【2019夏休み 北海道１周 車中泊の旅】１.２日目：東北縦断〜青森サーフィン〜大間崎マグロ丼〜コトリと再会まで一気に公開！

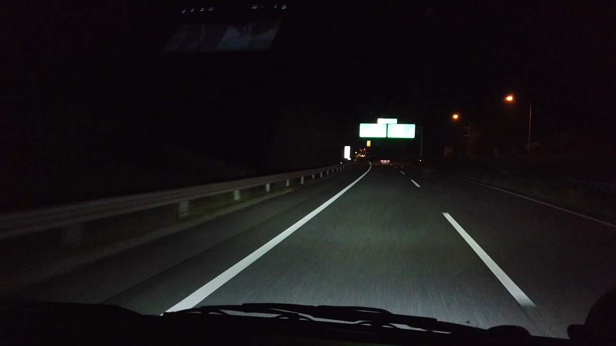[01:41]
いわきジャンクションです。だいたいスタートしてから約3時間弱。いいペースじゃないでしょうか。イエーイ。残り115キロ。
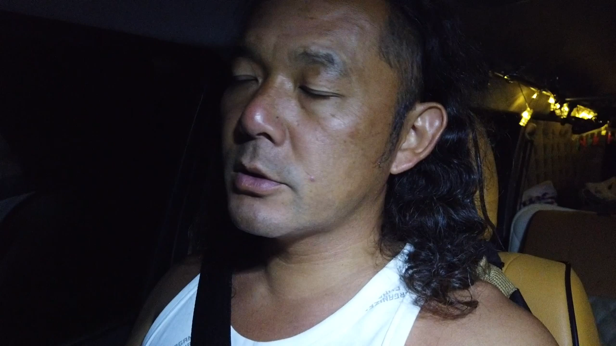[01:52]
長蛇原サービスエリアまで約1時間半ぐらいですかね。キープ安全運転で行きましょう。行きましょう。行きましょう。
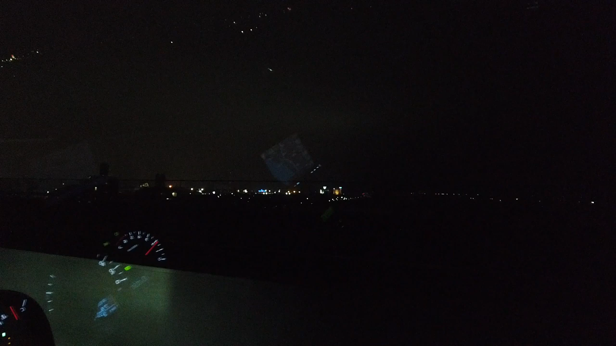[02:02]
仙台港です。
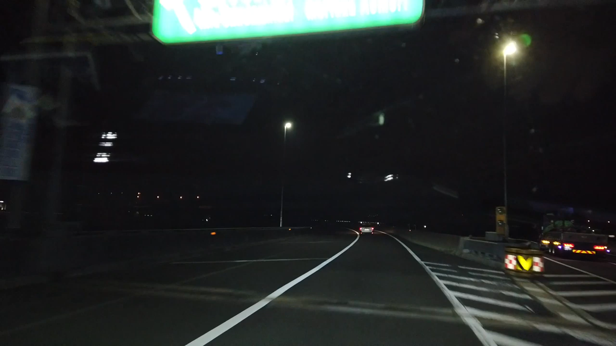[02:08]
さあ、ここから仙台北部道路。徒歩道に向かって横断していきます。
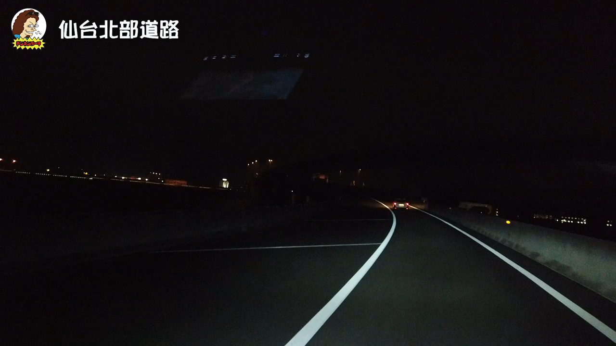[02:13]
さあ、ここから東北道。森岡方面。青森方面に。ギャッピーン!イエーイ!イエーイ!イエーイ!東北道に入りました。さあ、今夜のドライブはここまでです。長蛇浜サービスエリアで仮眠します。仮眠、仮眠、仮眠タイム。お疲れさんでした。